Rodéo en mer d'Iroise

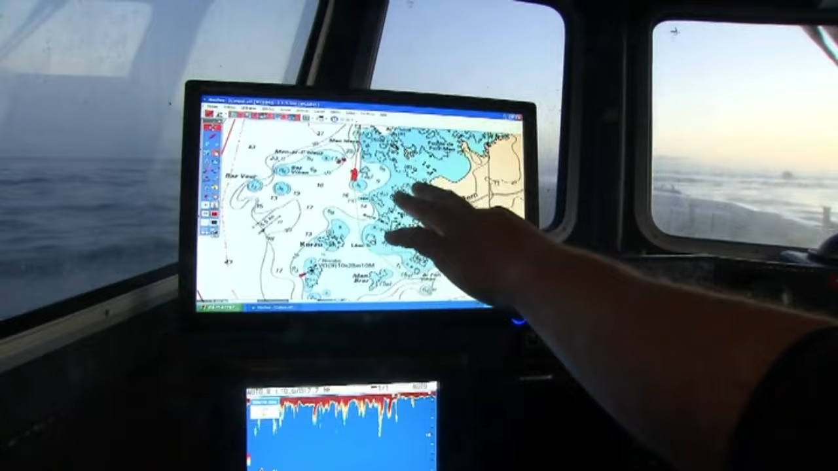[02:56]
Il y a un bateau d'Odière, on a déjà talonné, genre ici quelque part, on n'est pas loin.